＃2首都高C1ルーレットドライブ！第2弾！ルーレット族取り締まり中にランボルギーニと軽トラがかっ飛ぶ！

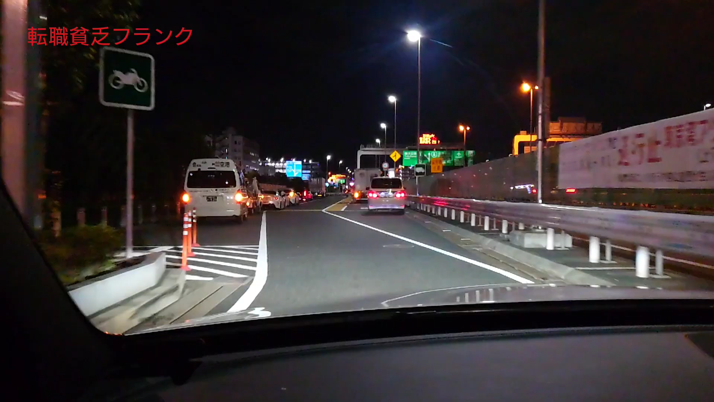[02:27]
はいってことでとりあえずスタートしていきます車がね止まってんねなんでこんなところにこれから多分集まってきても走るんだよねまじでね走るやつは多分走るおそらく大黒閉鎖されたからその流れで走ってるやつもいると思うから今時間帯的にも今10時過ぎぐらいまあ12時ぐらいまでちょっと激アツじゃないかなっていうよしじゃあまた切り抜けていきますよはいやったきましたよはい
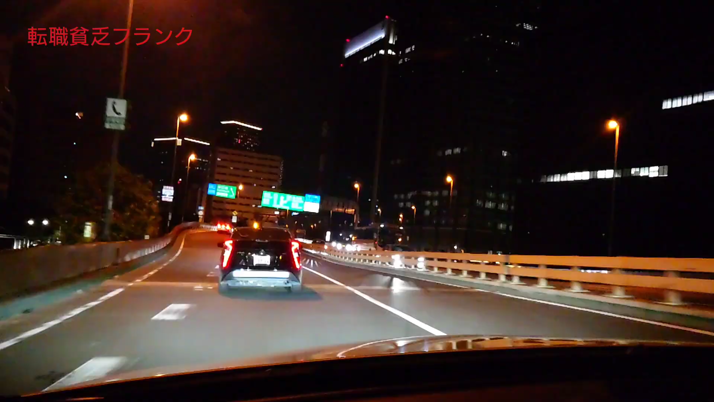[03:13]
右おぉほんと初心者丸出しじゃんすごいなまあまあ飛ばすね飛ばすなぁ初心者マークつけてだいぶ飛ばしますねやばいな大丈夫かな実は初心者じゃないんじゃないセーフティー出てるほんとだえ?結構飛ばしたななんで今?パトカーかなパトカー来るかそろそろなんかわかんないお店来そうな気がする案内早かった今のパトカー
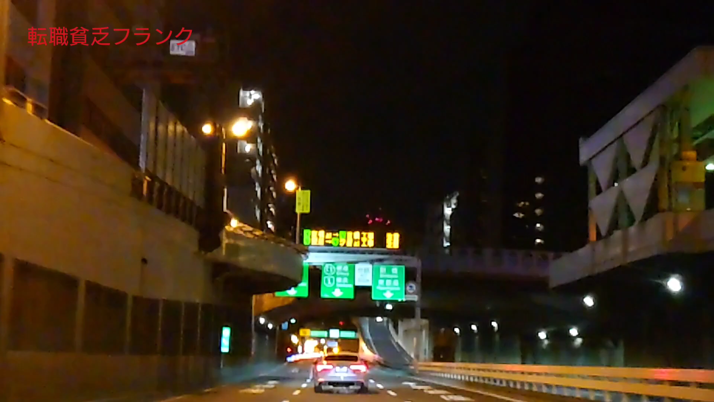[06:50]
おー無理だった無理だね明かしてますね反対も言いますねおーまだ行きませんかまだここが止めるとこらが止まってますこの後
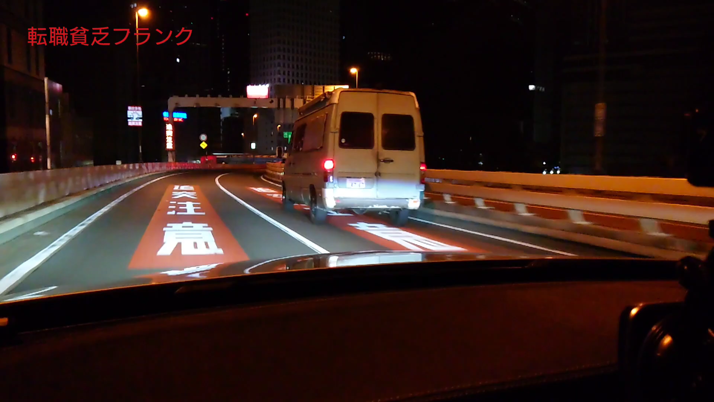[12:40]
今のBMはやばかった買ったんだやば!いや、こいつも結構出すんじゃねーか?これノート2スモだね違う?2スモ平和行きます
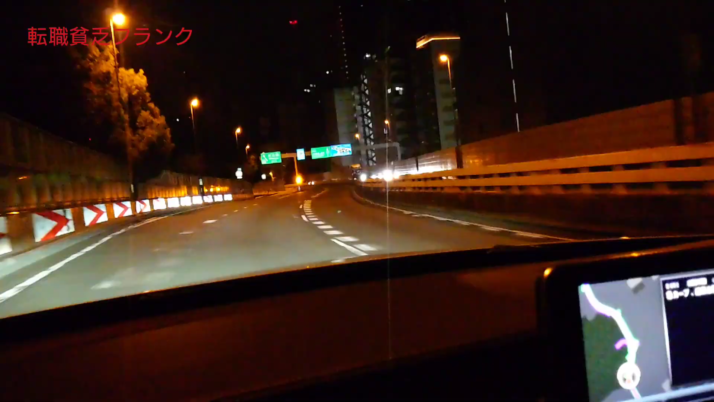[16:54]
なんと何が来る?アルファードの後ろん?上がってくるかな?いや、フリウスかなー違う、GTRだ3号のGTRだマジで?ああほら上がってきたこれどうだろ?さっきの?ニスモかな?分かんない3号のGTRほらあ、さっきのじゃないさっきのだチバナンボーだあ、違う?あ、でもちょっと違うかニスモだよえ、同じの?同じのやつじゃない?違うのかな?分かんない